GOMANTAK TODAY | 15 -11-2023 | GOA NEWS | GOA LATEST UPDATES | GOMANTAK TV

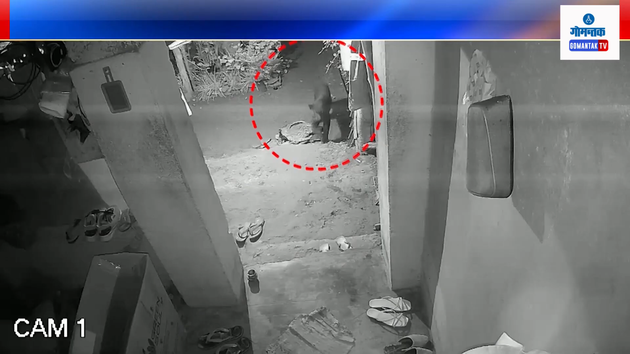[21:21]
काय दीस पहिली धारबांदोडा वाठारात ब्लॅक पॅन्थरान धमाकळ घातिल्लो.
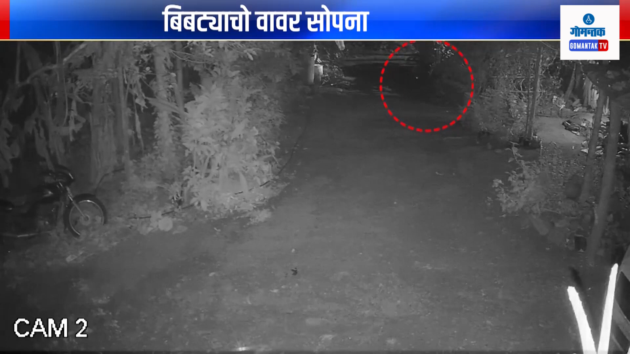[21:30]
आता निरांकाळ मायनेर वाठारात बिबट्या वाघाचो वावर वाढला. प्रल्हाद सतरकार हांच्या सुण्याचे रातच्या वेळार बिबट्या वाघान हल्लो केलो.